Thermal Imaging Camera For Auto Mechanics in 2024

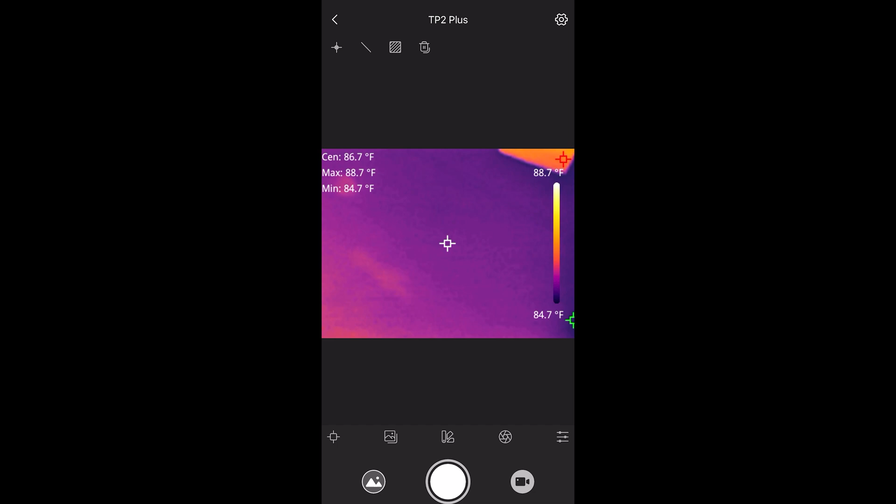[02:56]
On screen: spot 86.7°F, max 88.7°F, min 84.7°F, scale top 88.7°F, scale bottom 84.7°F
So, we are in my garage right now. See, it's a little warm.
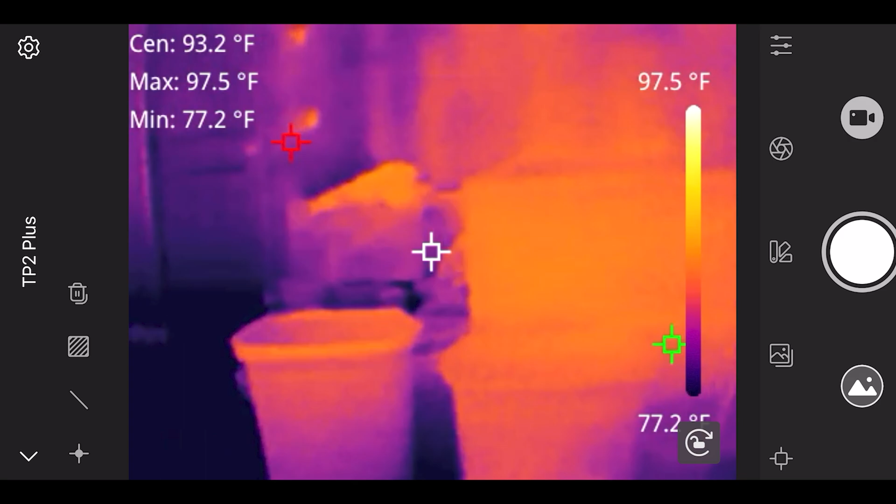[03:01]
On screen: spot 93.2°F, max 97.5°F, min 77.2°F, scale top 97.5°F
So, we got some stuff. Pretty hot. See the garage door.
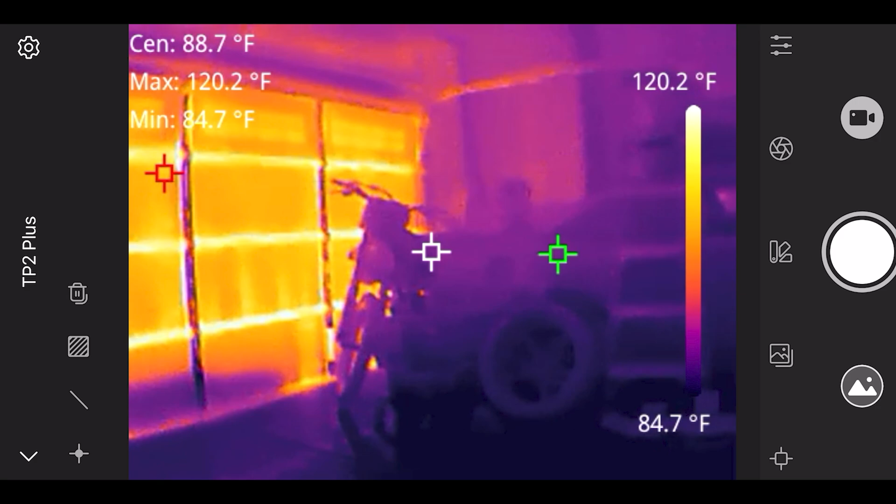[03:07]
On screen: max 120.2°F, min 84.7°F, scale top 120.2°F, scale bottom 84.7°F
It's currently like 90 something degrees outside. So...
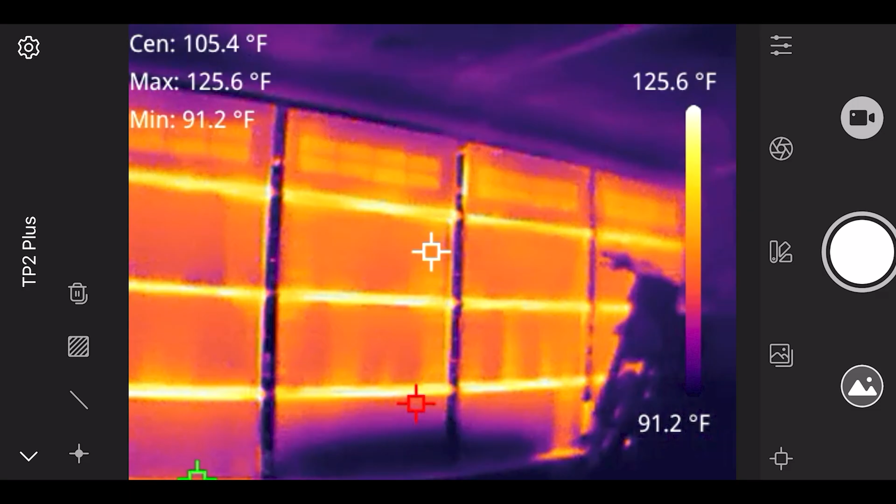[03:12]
On screen: max 125.6°F, min 91.2°F, scale top 125.6°F, scale bottom 91.2°F
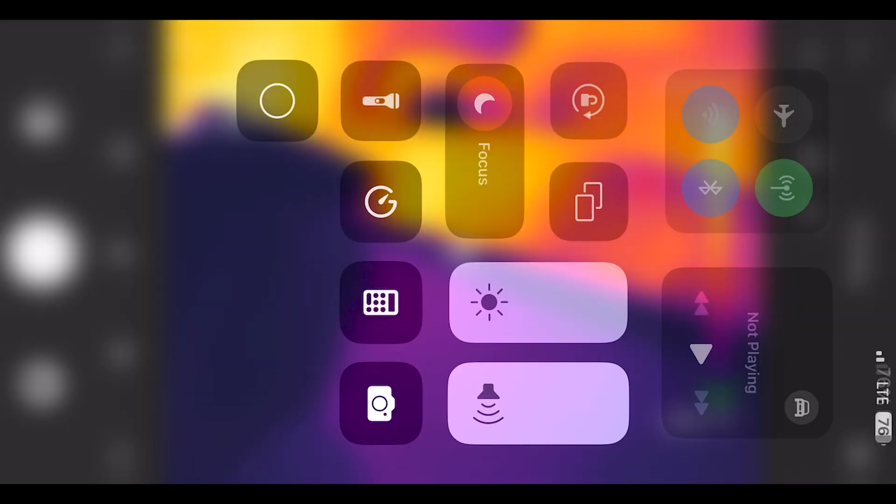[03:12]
Alright. So, we are in my Chevy Silverado.
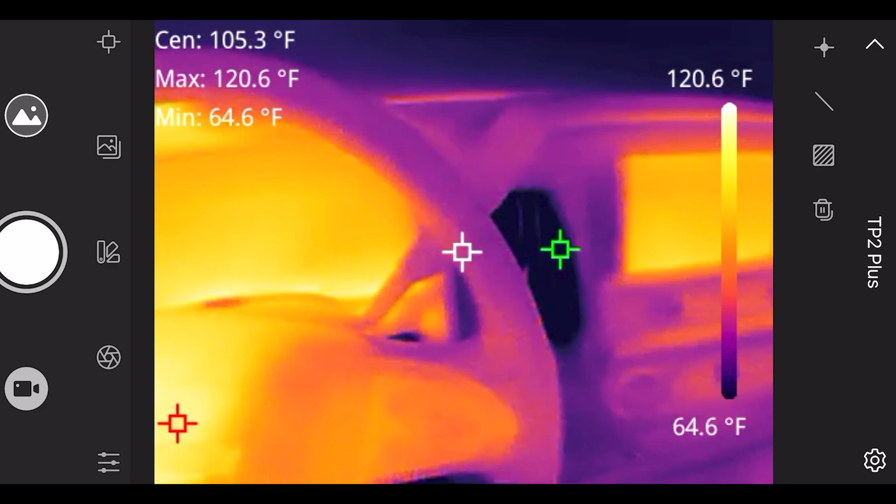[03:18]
On screen: spot 105.3°F, max 120.6°F, min 64.6°F, scale top 120.6°F, scale bottom 64.6°F
This truck has the dual climate control. So, I have the passenger setting all the way up. Max heat. You can see the vents glowing pretty hot.
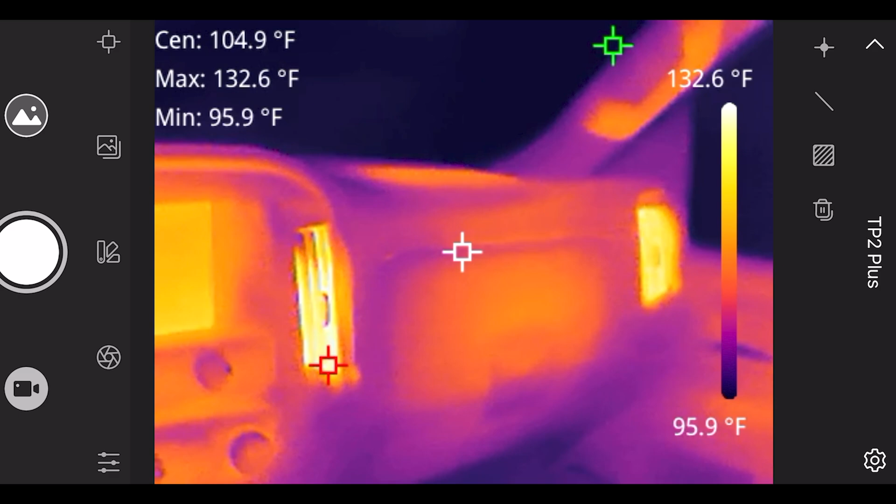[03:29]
On screen: max 132.6°F, min 95.9°F, scale top 132.6°F, scale bottom 95.9°F
Blowing that hot air out. It's nice to be able to see it versus just feeling it.
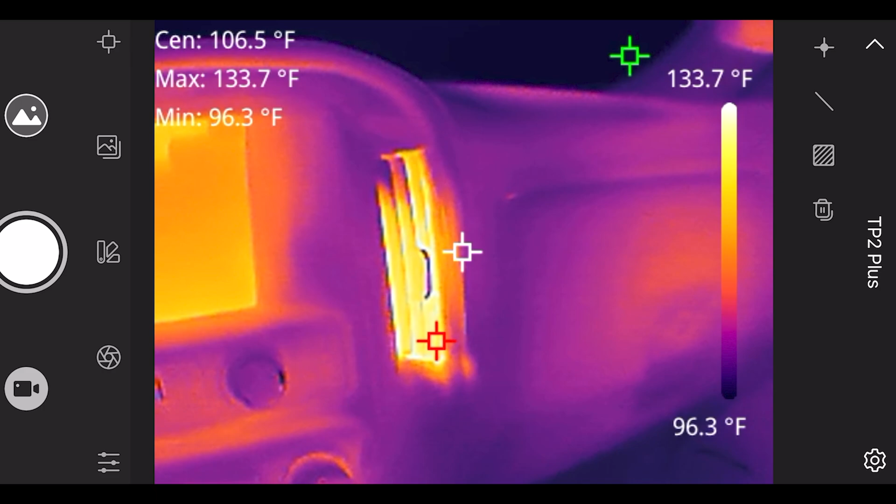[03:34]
On screen: max 133.7°F, min 96.3°F, scale top 133.7°F, scale bottom 96.3°F
So, you can actually tell a little bit better. See the driver's side.
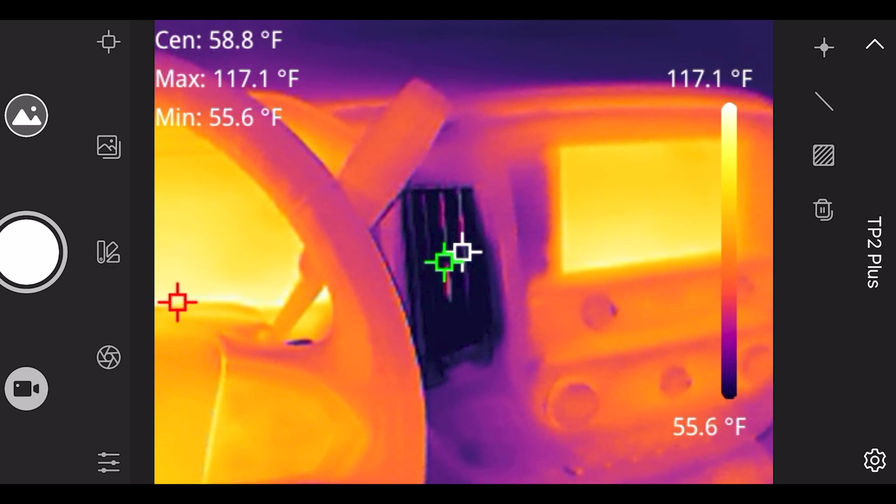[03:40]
On screen: max 117.1°F, min 55.6°F, scale top 117.1°F, scale bottom 55.6°F
Dark. Meaning it's very cold. So, this would be pretty nice to have when troubleshooting. Maybe you had some blend door actuators. Getting stuck. Or, you weren't sure.
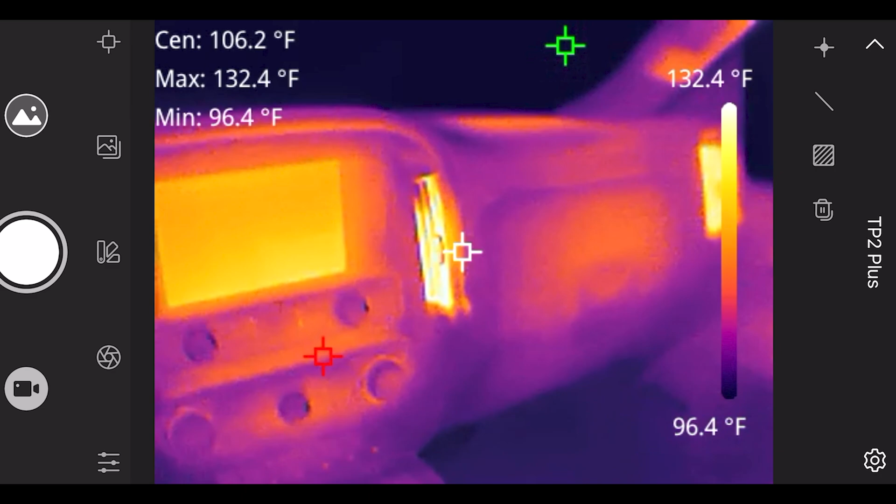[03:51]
On screen: max 132.4°F, min 96.4°F, scale top 132.4°F, scale bottom 96.4°F
To be able to physically see the temperature of the vents. Very helpful. I have the passenger seat heater on Max right now. So, you can see all the seat heating grids. Or, the wiring coils.
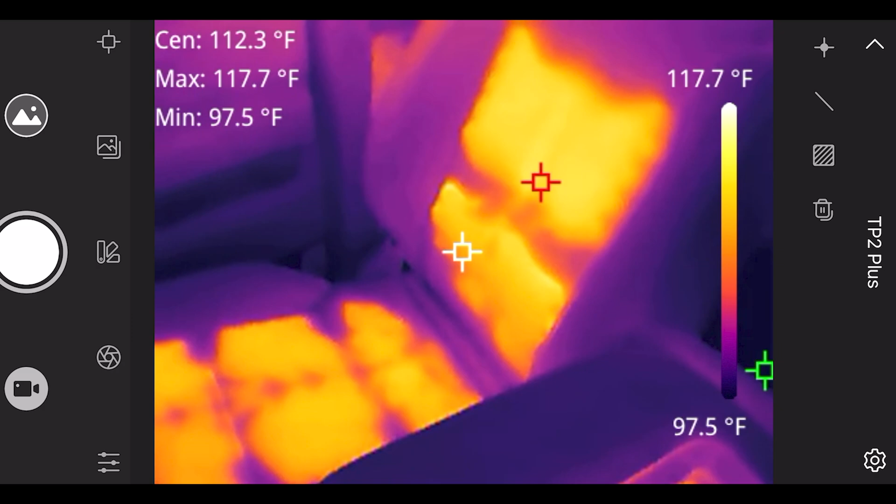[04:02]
On screen: spot 112.3°F, max 117.7°F, min 97.5°F, scale top 117.7°F, scale bottom 97.5°F
In the seat. So, say maybe you had like a dead zone. Customer was complaining that the seat heater.
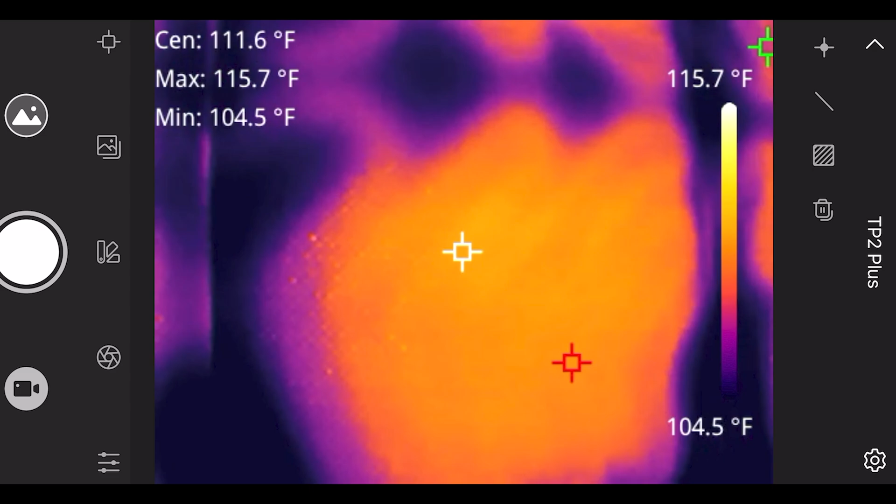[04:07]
On screen: spot 111.6°F, max 115.7°F, min 104.5°F, scale top 115.7°F, scale bottom 104.5°F
You know, doesn't get that warm in certain spots. You'd be able to pinpoint that right away.